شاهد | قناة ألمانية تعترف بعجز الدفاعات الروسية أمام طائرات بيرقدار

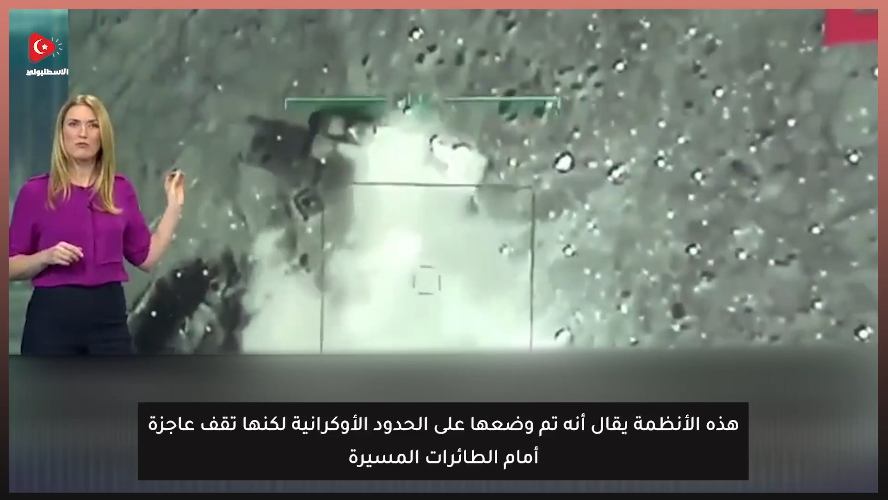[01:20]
Auch hier wieder ein Abwehrsystem, das im Übrigen auch so von den Russen jetzt an der ukrainischen Grenze stationiert worden sein soll, auch wieder gegen die Drohne wirkungslos. Und das sind sogar Bilder aus der Ostukraine, erst aus dem vergangenen Oktober.